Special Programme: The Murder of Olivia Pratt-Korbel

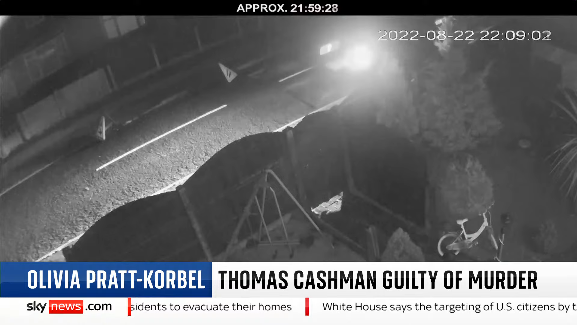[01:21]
In the dark on a Liverpool street, these were the moments that were to lead to tragedy. Thomas Cashman, marked by police with a blue dot, pursuing his intended victim, a man called Joseph Knee, marked here in red. The gunfire recorded on a security camera and shown to the jury, it was the next shot that was to prove fatal to a young girl.